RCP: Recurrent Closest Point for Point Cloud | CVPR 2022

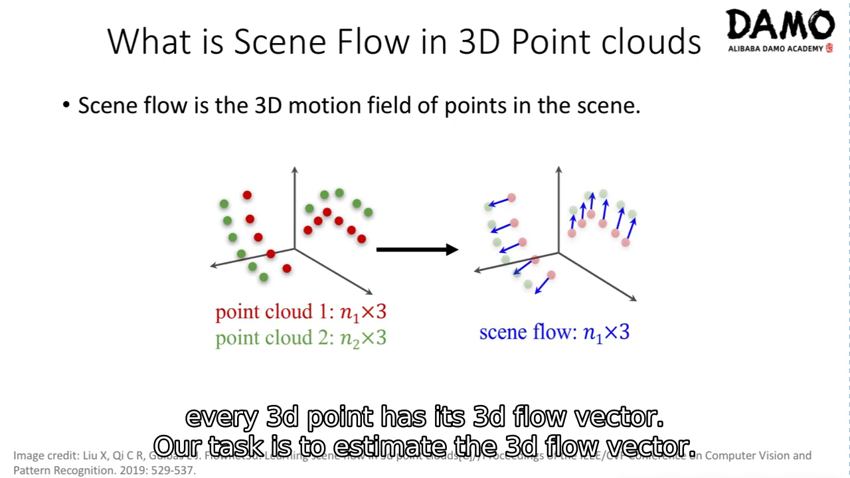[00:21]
Our task is to estimate the 3D flow vector. The task is very similar to 2D image optical flow estimation.
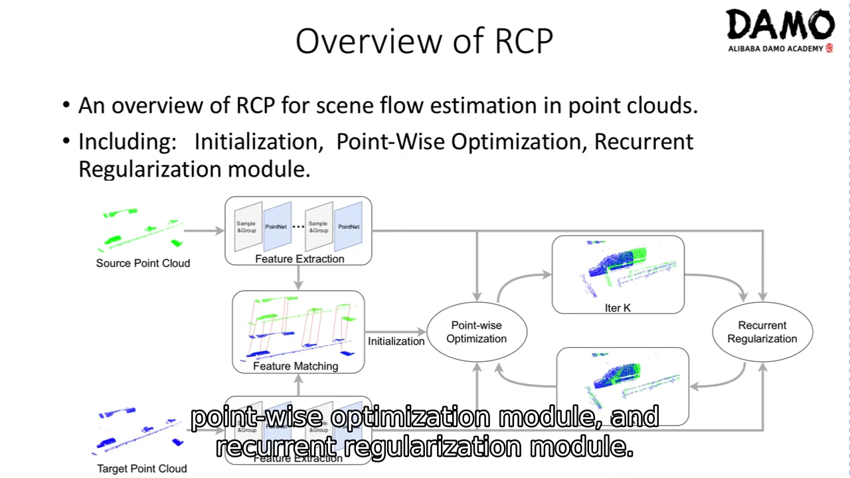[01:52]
and recurrent regularization module. Given two-point clouds P and Q, our goal is to estimate the transformation X.
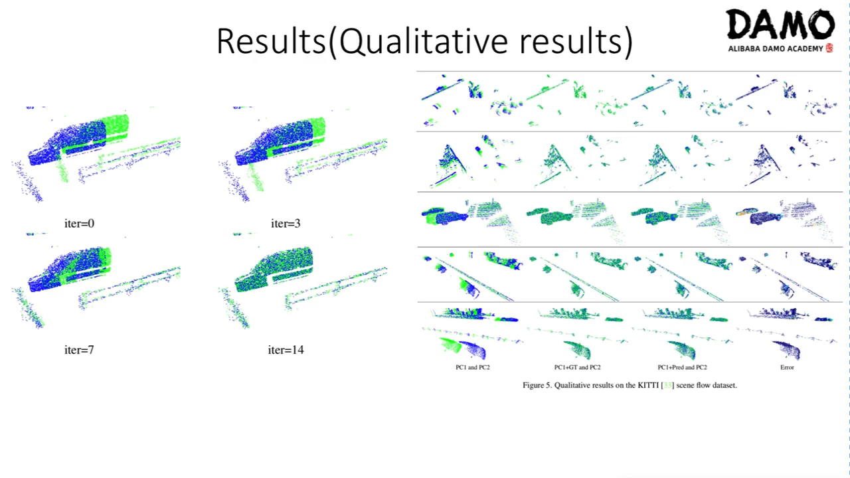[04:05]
These are ablation STIs. We first conduct ablation studies on pointwise optimization module. The first question is whether we can remove the pointwise optimization?